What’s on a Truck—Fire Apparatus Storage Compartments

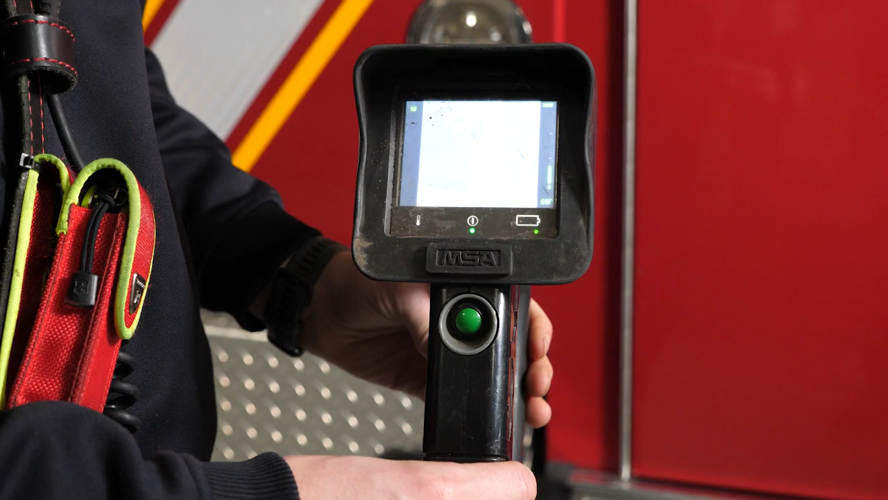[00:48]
and we can see kind of like seeing in the dark.